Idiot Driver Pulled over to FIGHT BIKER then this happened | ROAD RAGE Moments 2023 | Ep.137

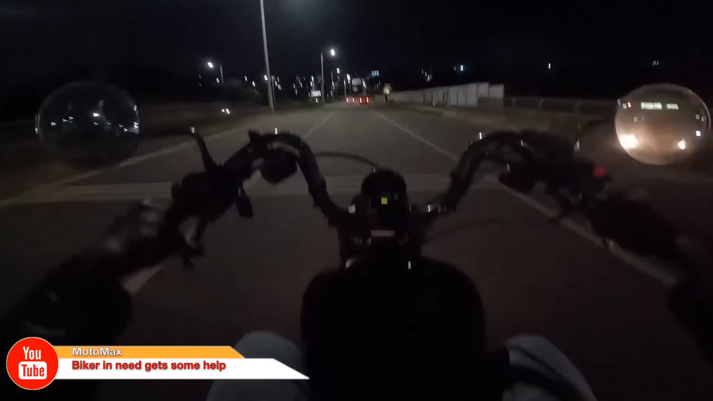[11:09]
Luckily, a biker buddy came by just at the right time to give him a push to the nearest gas station.
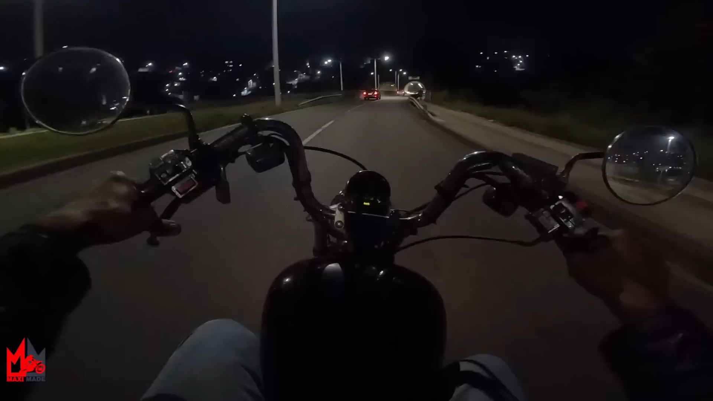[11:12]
Much respect to this cool biker here.